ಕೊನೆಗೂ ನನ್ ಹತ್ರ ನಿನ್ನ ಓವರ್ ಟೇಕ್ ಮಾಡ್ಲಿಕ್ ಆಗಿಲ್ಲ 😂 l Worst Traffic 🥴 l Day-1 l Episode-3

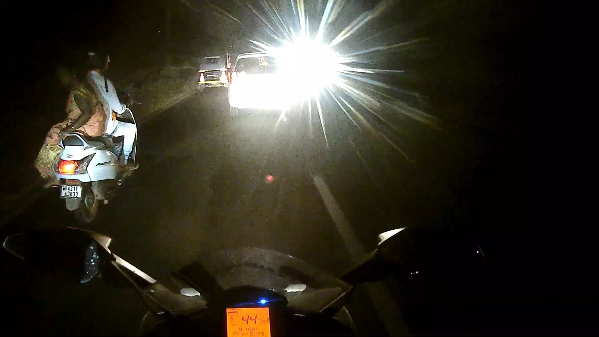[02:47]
ನಂದು ಒಂದು ಸಲಾಂ ಗುರು ಸಿಕ್ಕಾಬೇಡ ಟ್ರಾಫಿಕ್ ಗುರು
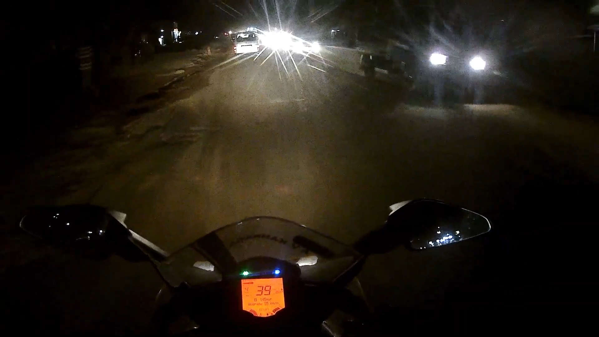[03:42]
ಗಾಯ್ಸ್ ನಾವು ಹೋಗೋ ಡೆಸ್ಟಿನೇಷನ್ಗೆ ನಿಯರ್ ಬೈ ಇದೀವಿ 1.4 kilometers ಇದೆ ಅಷ್ಟೇ ನಿಯರ್ ಬೈ ಇದೀವಿ ಇದೊಳಗೆ ಬಂದಿದ್ದೀವಿ ರೋಡೆಲ್ಲ ಕಿತ್ತಾಕಿದ್ದಾರೆ